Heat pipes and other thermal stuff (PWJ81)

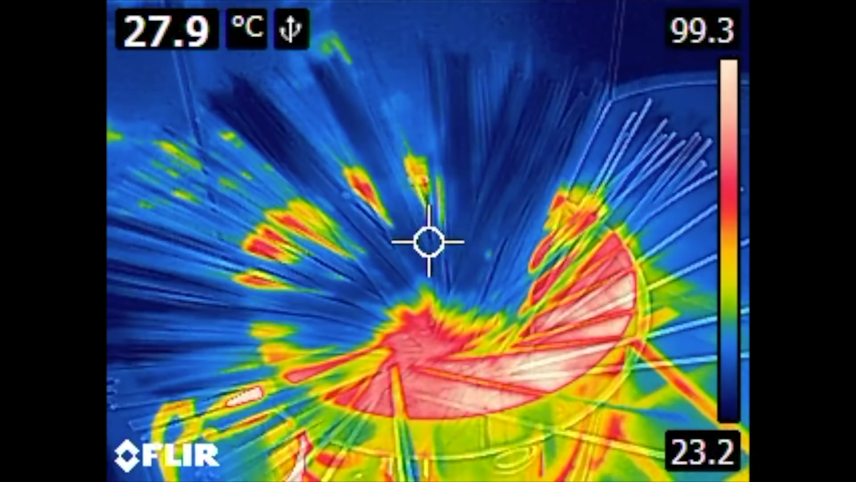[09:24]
On screen: spot 27.9°C
You can see the cold spaghetti in the hot water. They are cooling down the water a little bit but the water heats up the spaghettis.
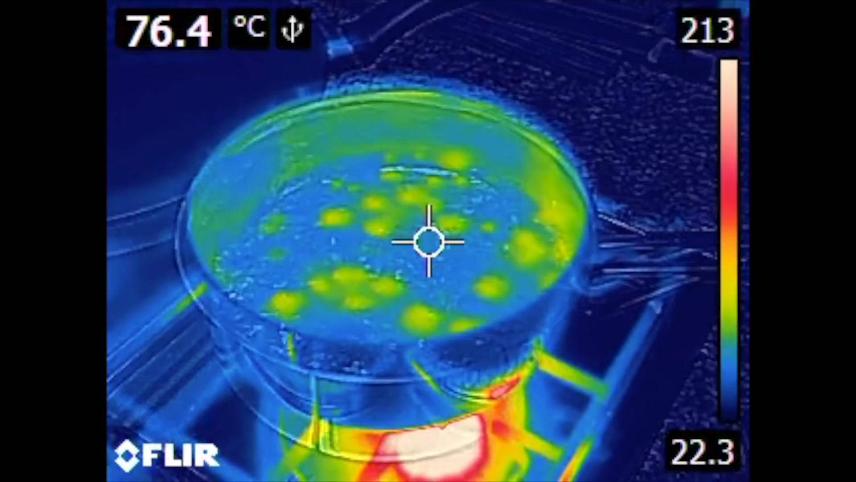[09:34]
On screen: spot 76.4°C
Here are more hot spots in the sauce.
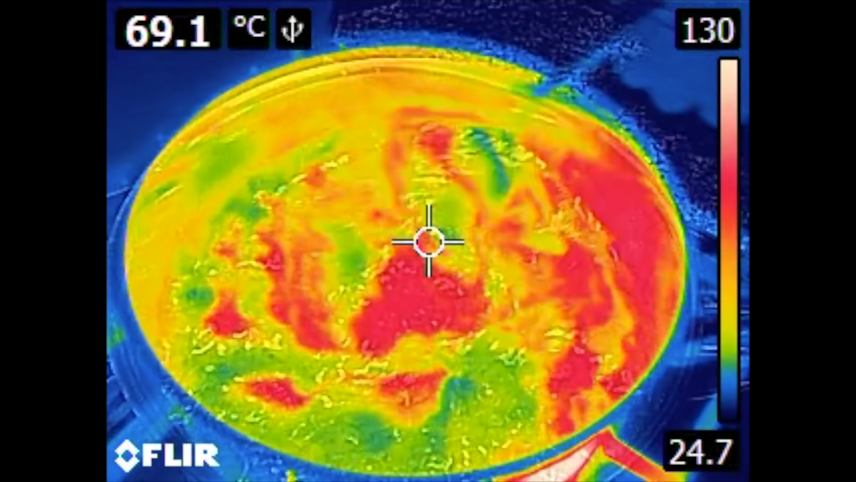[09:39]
On screen: spot 69.1°C
It looks funny when the
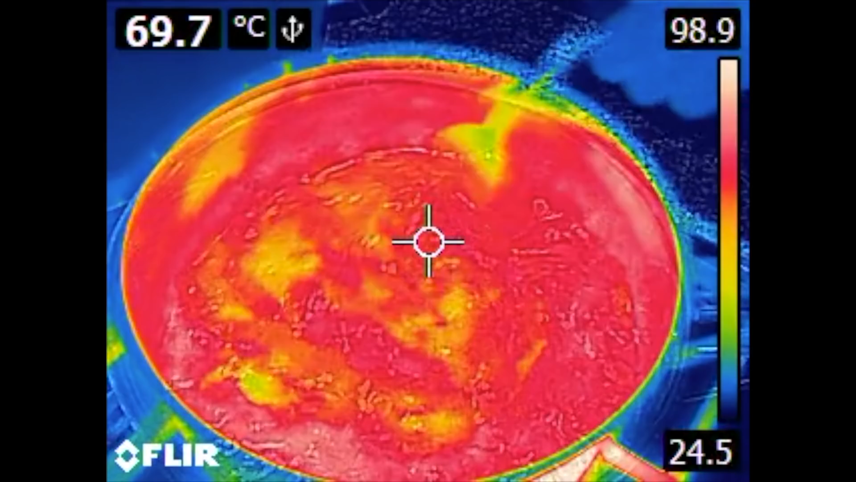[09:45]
On screen: spot 69.7°C
jumps in the colors are because the camera is switching between different and temperature ranges.
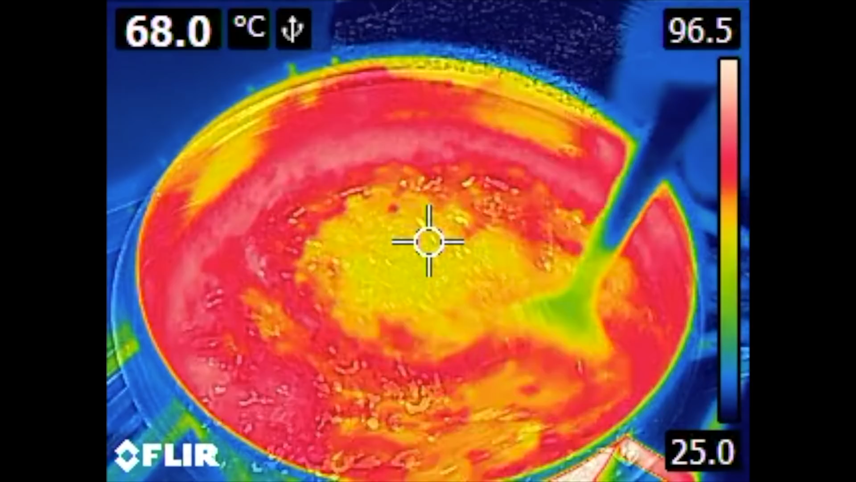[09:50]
On screen: spot 68.0°C
So if the camera sees a very hot
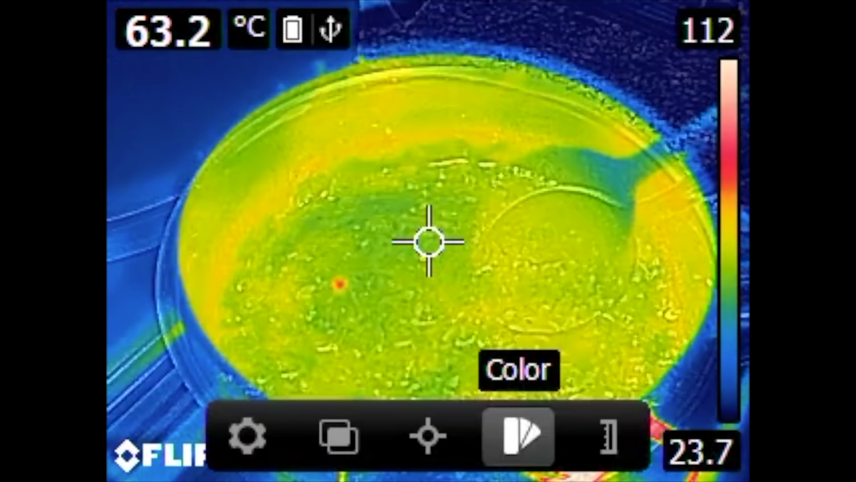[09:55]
On screen: spot 63.2°C
spot it switches down to a lower range.
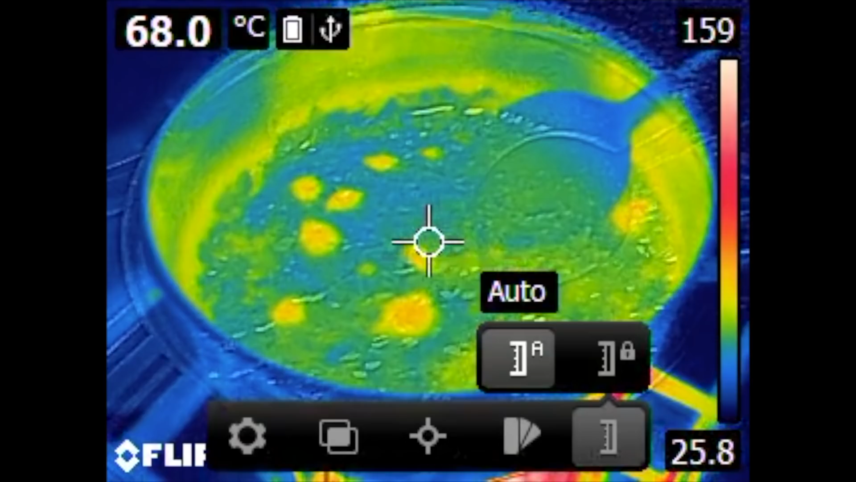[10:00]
On screen: spot 68.0°C
Now I have locked the automatic range.
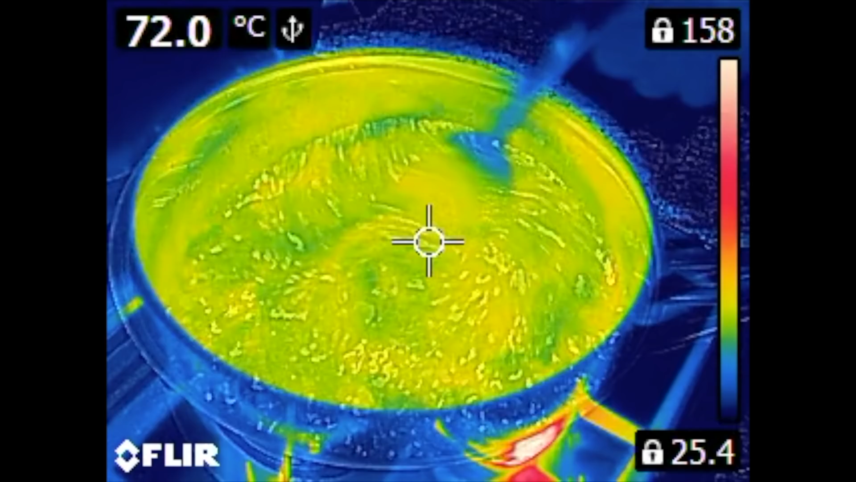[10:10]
On screen: spot 72.0°C
And we have a little bit more stable color pattern.
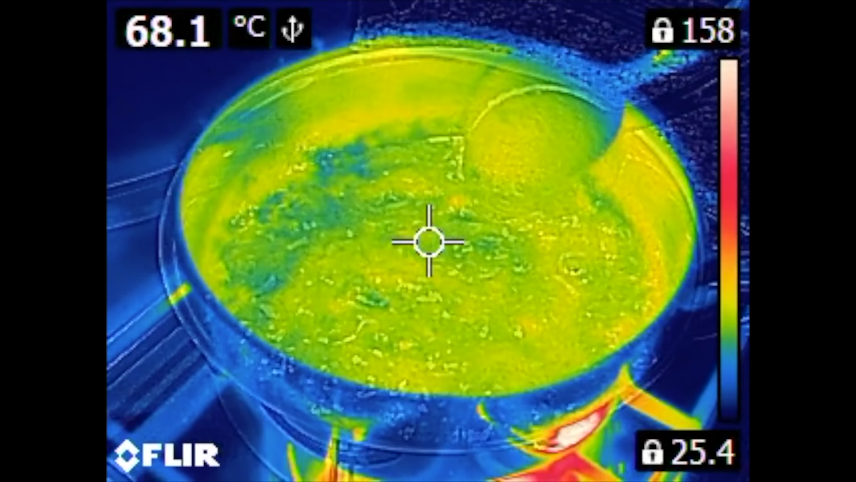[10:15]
On screen: spot 68.1°C
It looks now not very nice here.
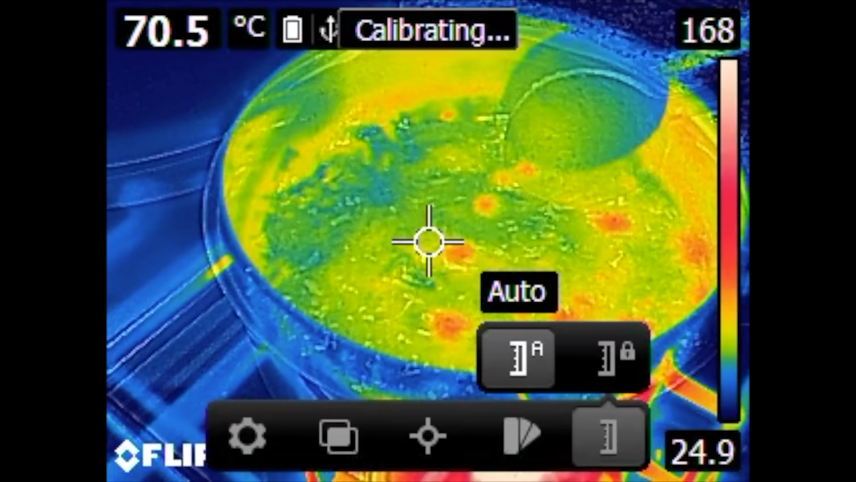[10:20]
On screen: spot 70.5°C
A little bit disgusting this green color.
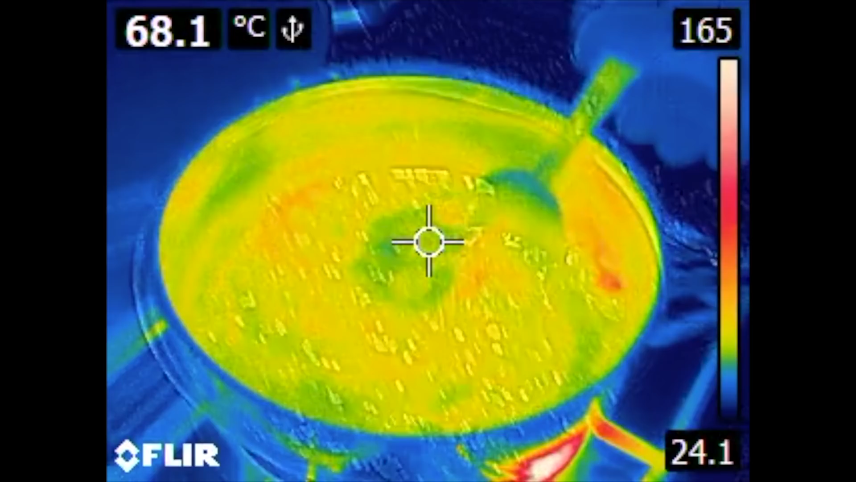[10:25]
On screen: spot 68.1°C
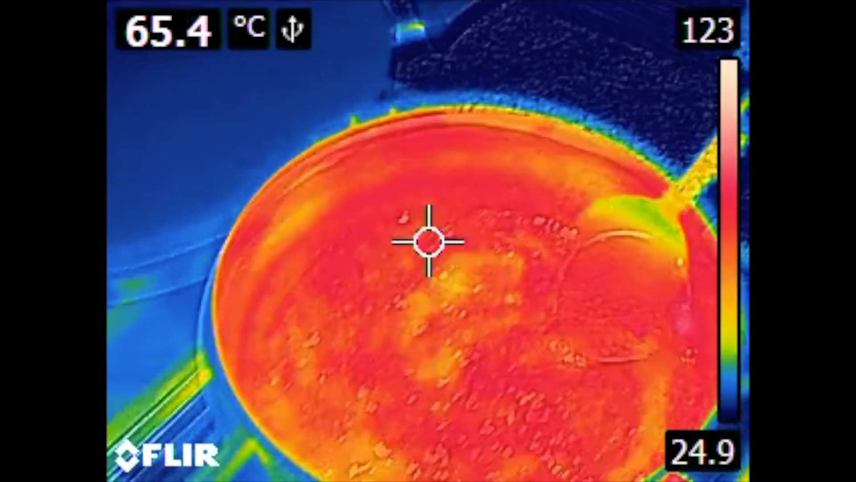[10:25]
On screen: spot 65.4°C
We get more hot spots as the steam bubbles come up.
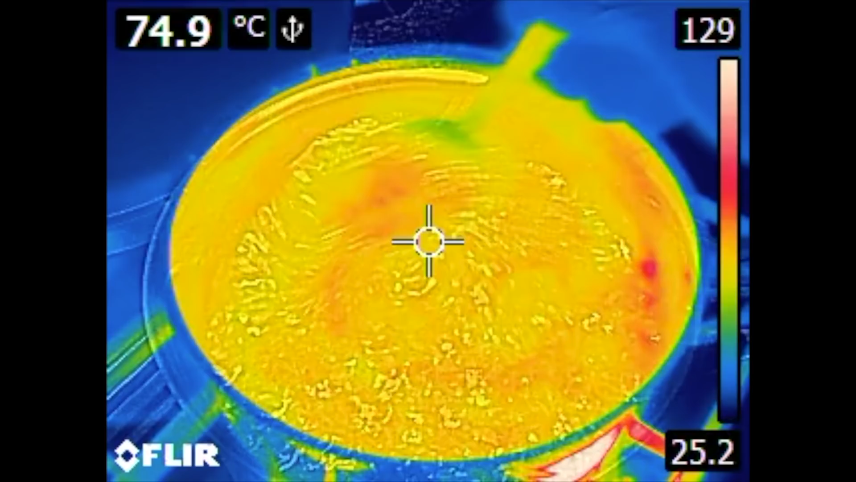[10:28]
On screen: spot 74.9°C
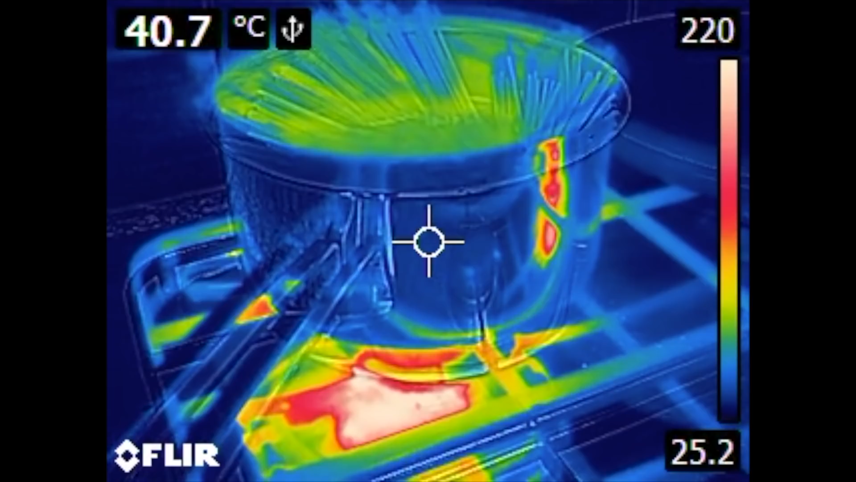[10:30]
On screen: spot 40.7°C
Here I am dipping my spoon into the boiling
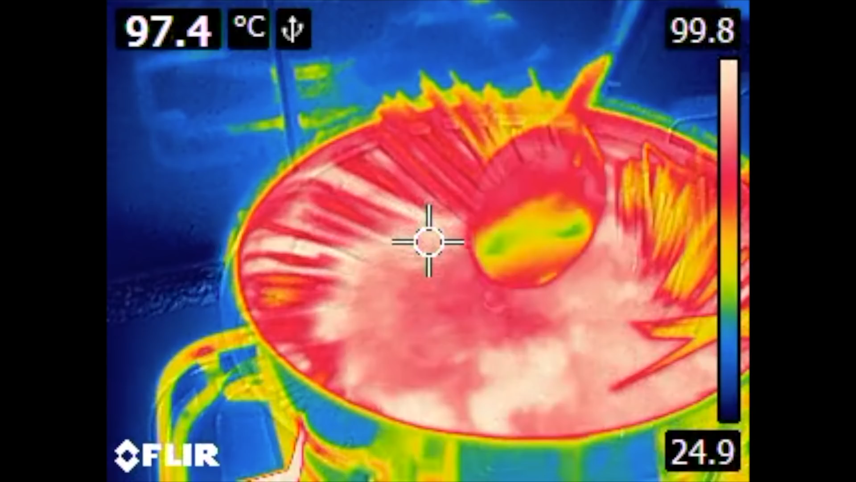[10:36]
On screen: spot 97.4°C
water and you can see how it takes up the heat.
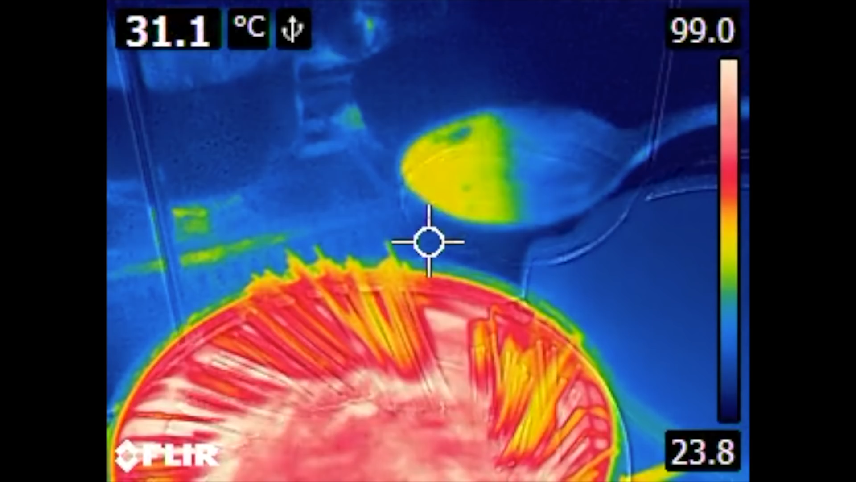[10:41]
On screen: spot 31.1°C
And because steel is a bad conductor for heat it
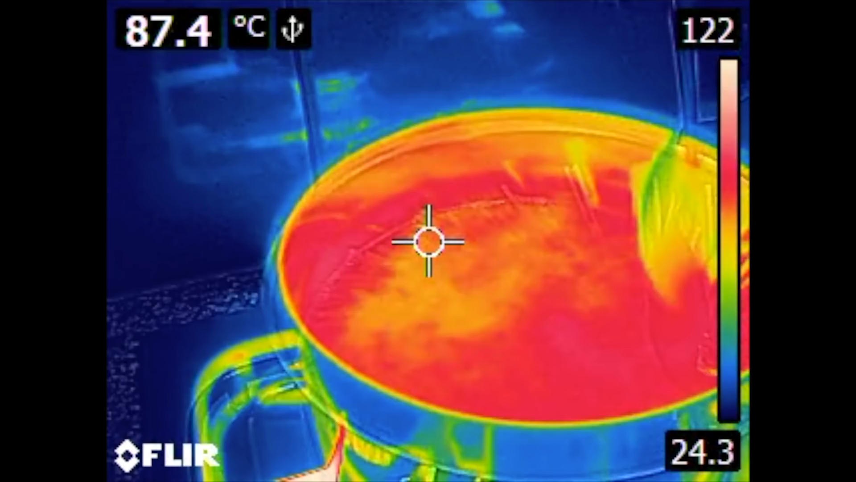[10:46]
On screen: spot 87.4°C
only the tip gets hot and the rest of the spoon stays cool.